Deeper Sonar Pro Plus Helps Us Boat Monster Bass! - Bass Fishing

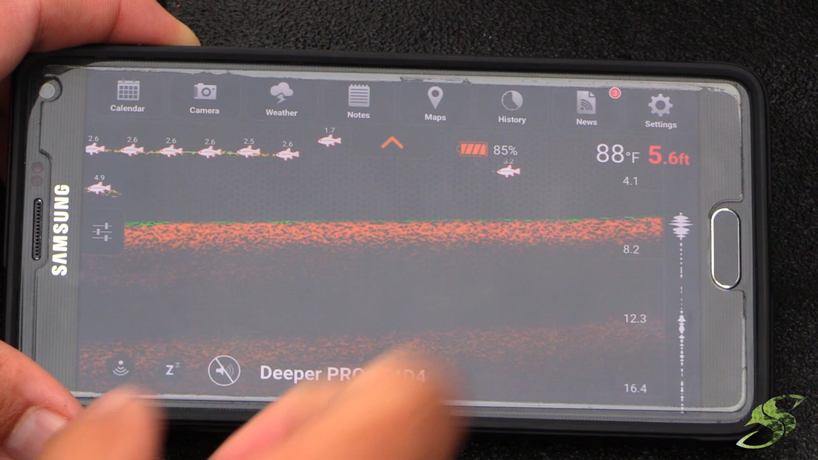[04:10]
On screen: depth 5.6 ft, water 88°F
know it's definitely reading the bottom the green is the vegetation you'll see the orange is that hard bottom and the fish if you don't like the fish icons you could turn the fish icons off by just check check in here and then you should see little arches take the place of the fish just kind of like on your
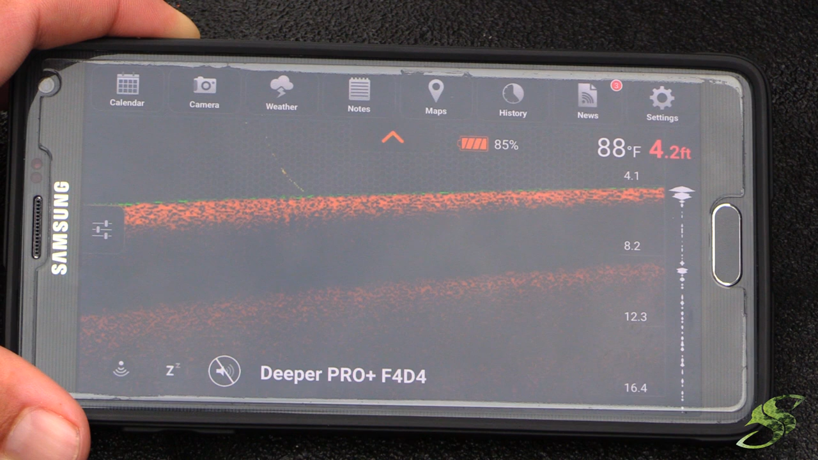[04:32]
On screen: depth 4.2 ft, water 88°F
Garmin or Laurence hummingbirds so it's not different in that sense but from what I found is it's pretty dang sensitive guys and it's pretty accurate which is awesome
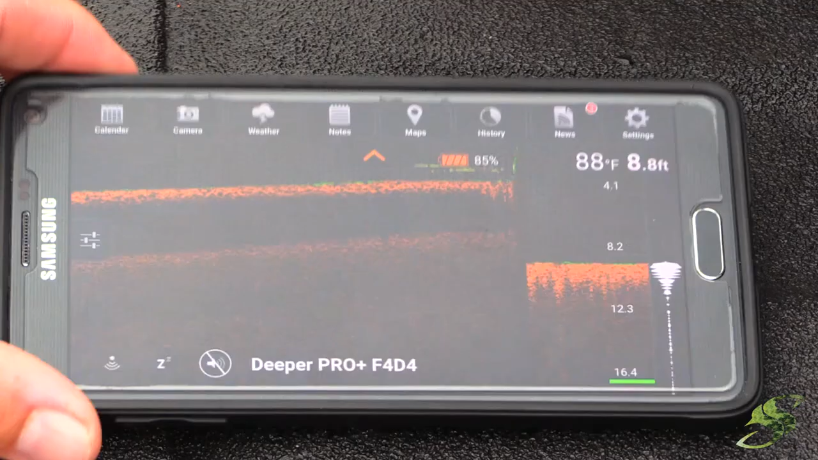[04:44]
On screen: depth 8.8 ft, water 88°F
so now you see we're back in eight feet of water let's see what these new readings look like here I turn the fish icon off so engage our noise or sound
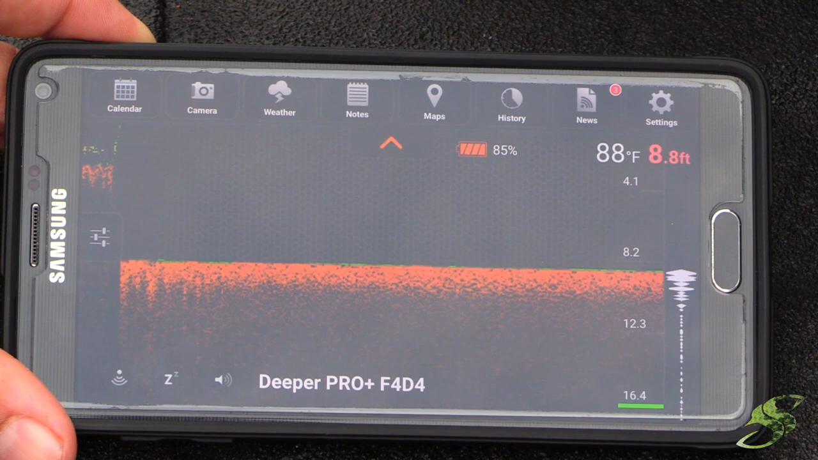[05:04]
On screen: depth 8.8 ft, water 88°F
but for example say you know you're fishing a pond or
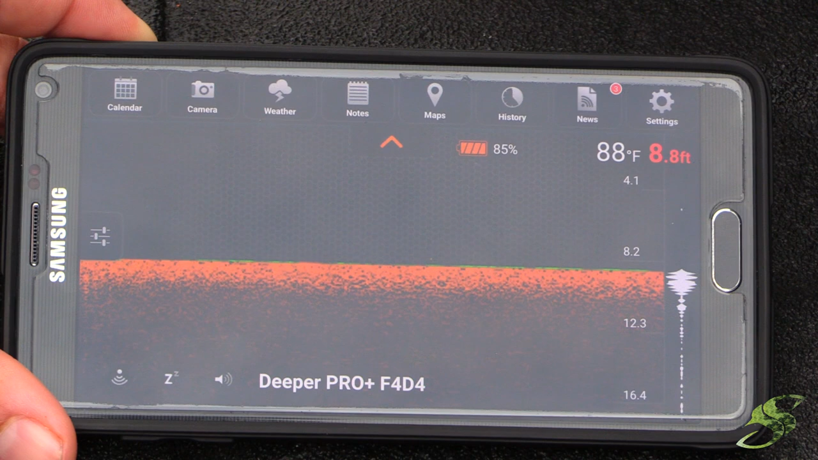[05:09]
On screen: depth 8.8 ft, water 88°F
a lake and you know you really want to know so you could barely see it here you turn to the sensitivity it's a little too much but say you want to
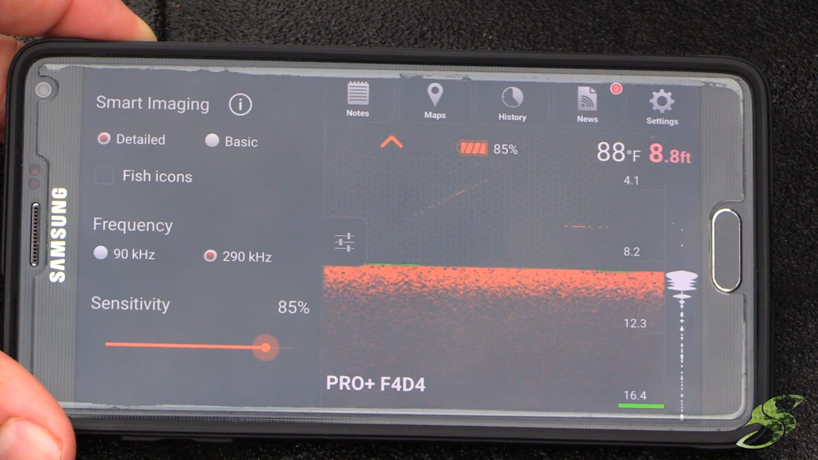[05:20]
On screen: depth 8.8 ft, water 88°F
really know the depths and the depth is important you know find to find ledges and things like that it's super critical that you know you know that those things and this little device can help you find those things and they're fairly affordable guys a lot more so than some of them expensive Laurences and things and you're going to see
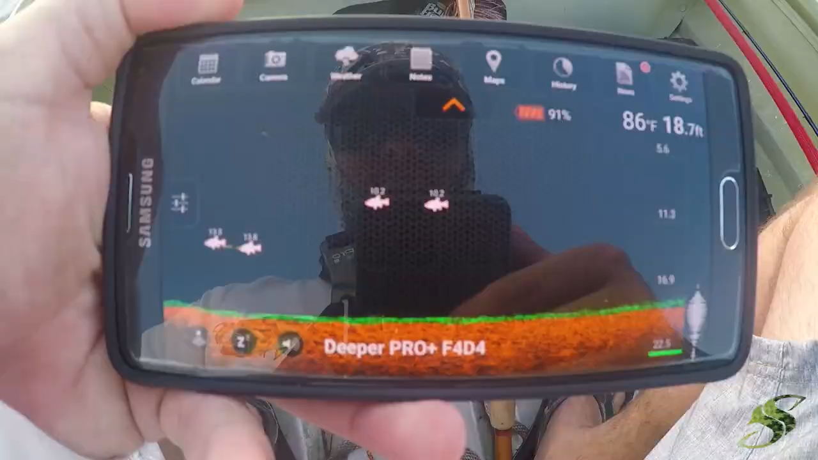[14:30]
On screen: depth 18.7 ft, water 86°F
You can see the water temperature's at 86 degrees.
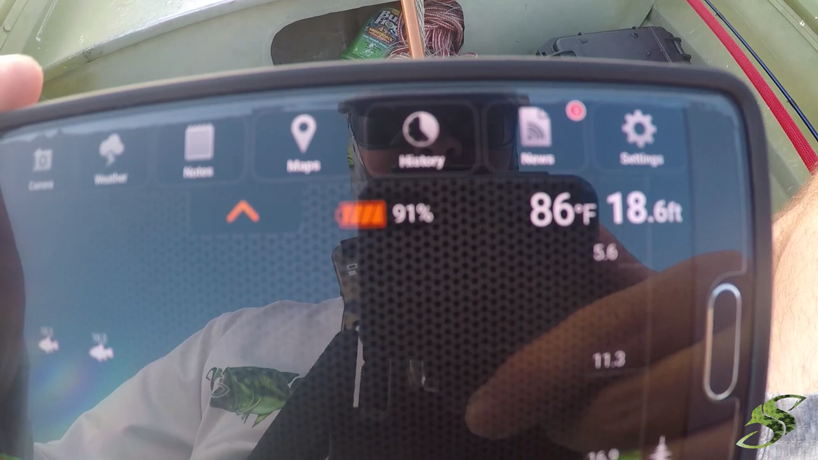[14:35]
On screen: depth 18.6 ft, water 86°F
And, uh, it's about 18 feet here. Check out the vegetation on the bottom there.
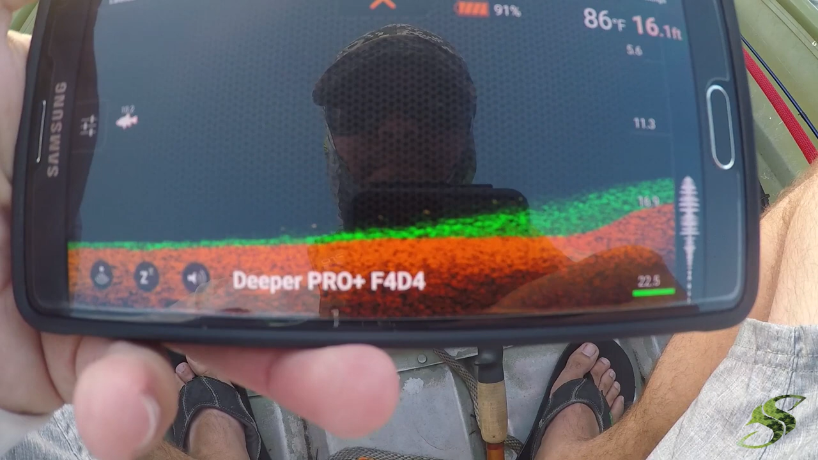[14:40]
On screen: depth 16.1 ft, water 86°F
There's a drastic, uh, change in depth there.
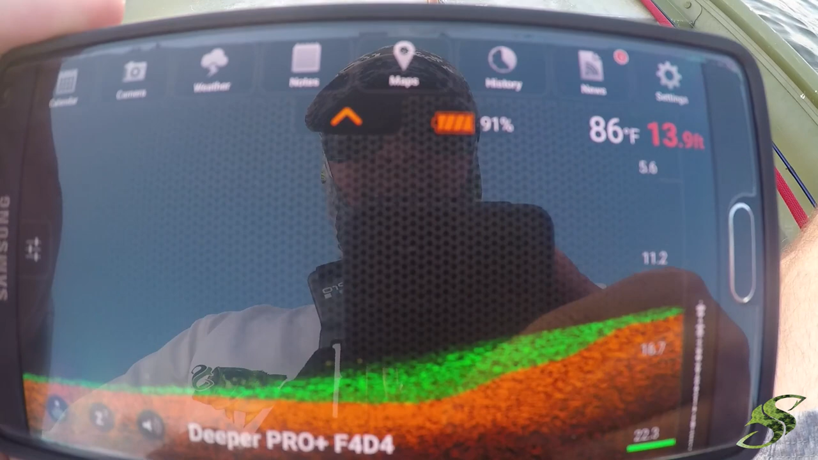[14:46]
On screen: depth 13.9 ft, water 86°F
It went down up to 13 feet, 12 feet.
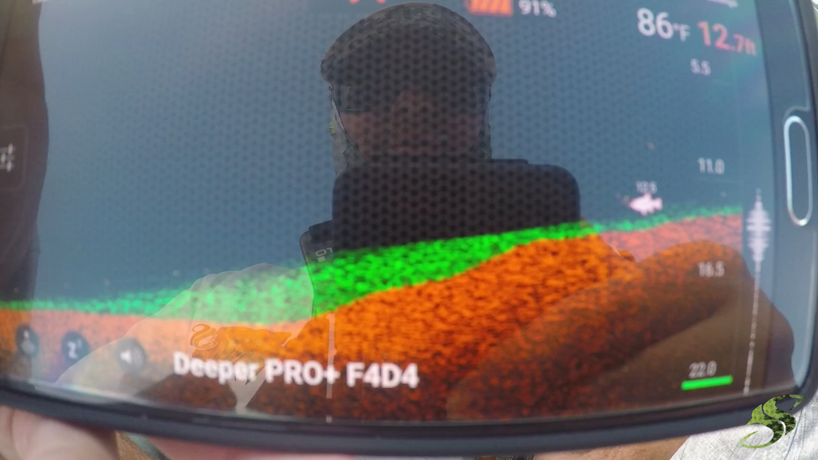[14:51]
On screen: depth 12.7 ft, water 86°F
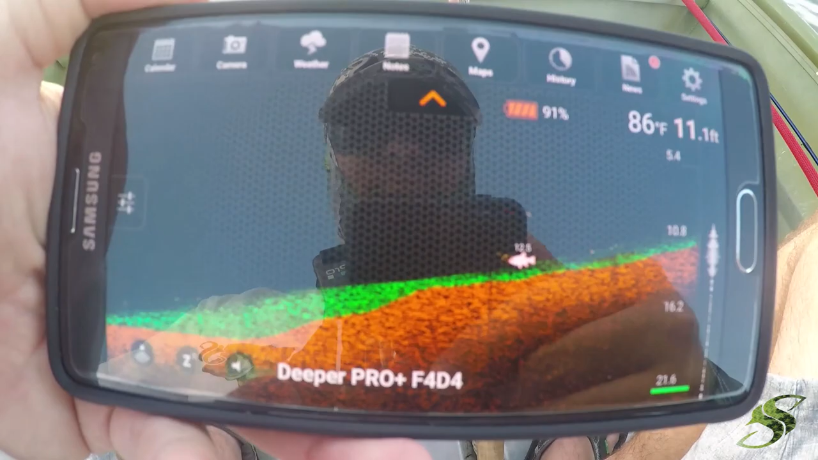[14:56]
On screen: depth 11.1 ft, water 86°F
There's a fish right under us, too.
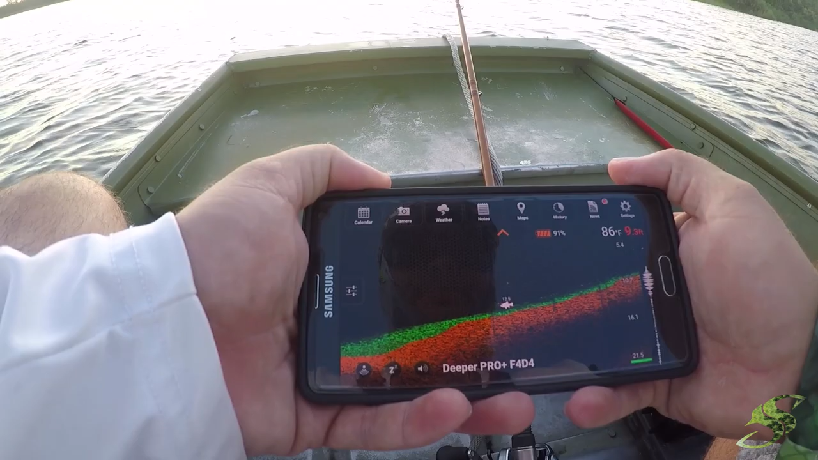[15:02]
On screen: depth 9.3 ft, water 86°F
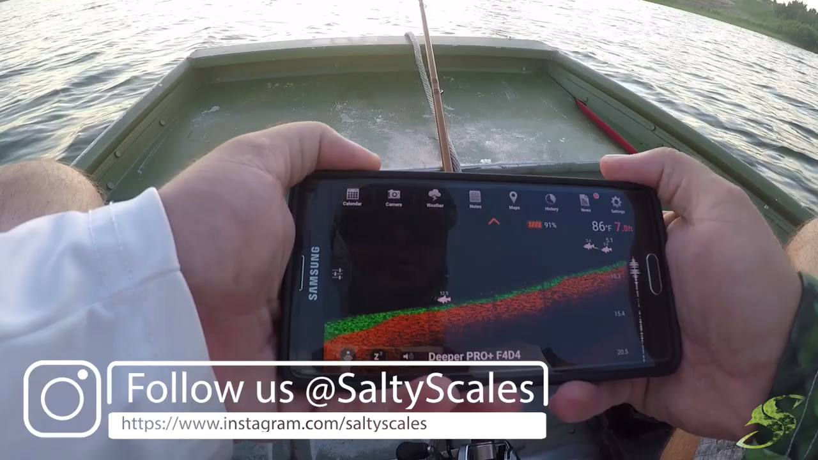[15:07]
On screen: water 86°F
It's showing all kinds of fish right here.